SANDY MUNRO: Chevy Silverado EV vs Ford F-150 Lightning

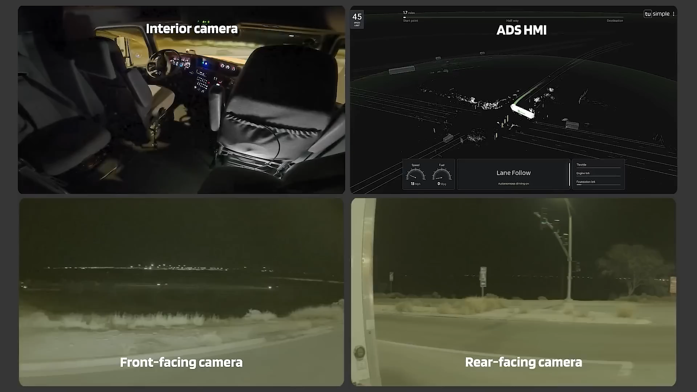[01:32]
autonomous tests in a semi-truck on 80 miles of US open public roads without a human in the vehicle and zero human intervention.